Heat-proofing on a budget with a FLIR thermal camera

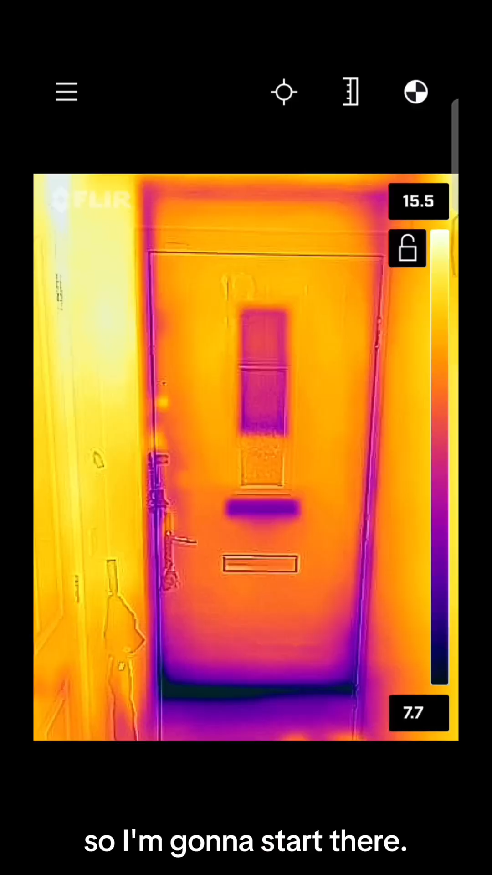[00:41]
Straight away, you can see the dark blue around the bottom of my front door. It's saying it's under 8 degrees which really isn't good. And it's even worse at the back door where the coldest areas around the bottom are under 5 degrees.
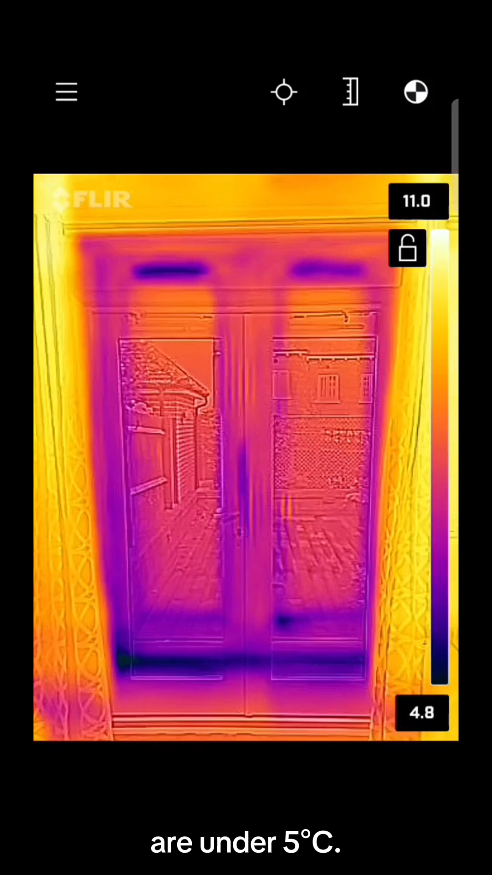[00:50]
Heat is also being quickly lost through the glass on both the door and the window.
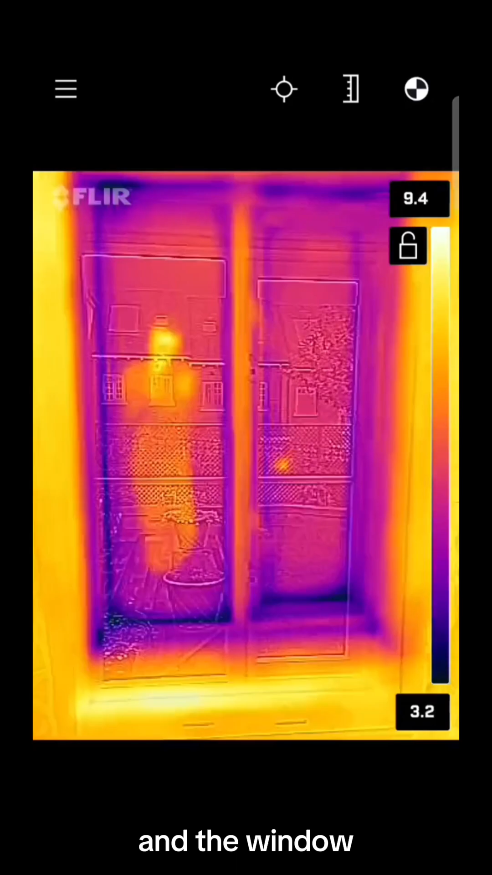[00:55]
I've also got a radiator on an external wall with a sofa in front of it so heat is being lost right away.
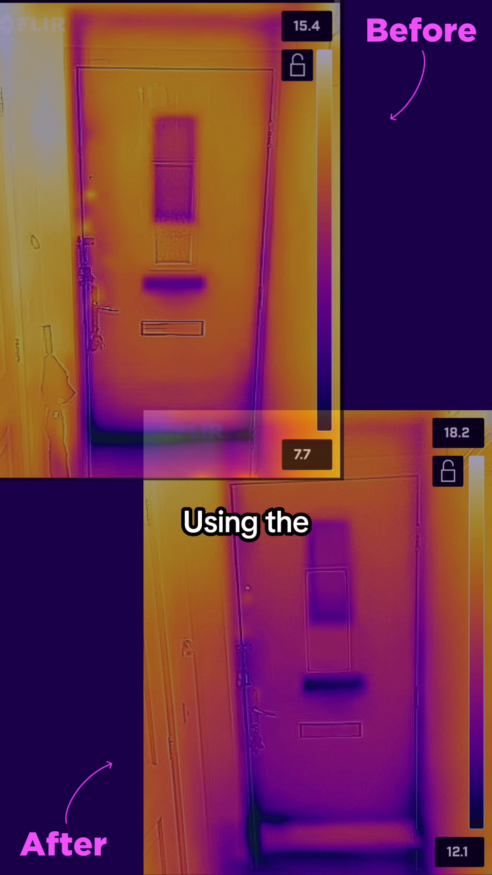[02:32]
Using the door insulation strips and a draft accelerator on my front door has massively reduced the three draft as
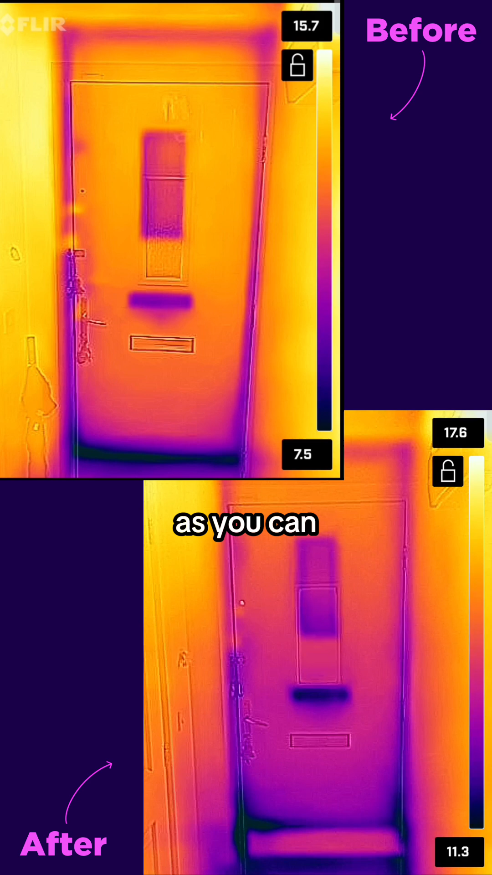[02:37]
you can easily see that it's kept so much warmer by looking at the scale on the right.
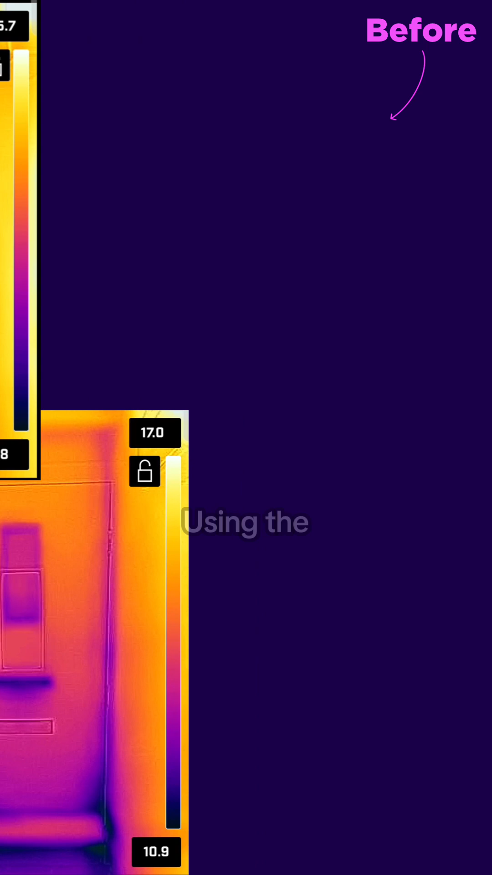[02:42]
Using the door insulation strips and the window film insulation kit on my back door has seemed to reduce heat loss around the door frame as well as the glass, which is great.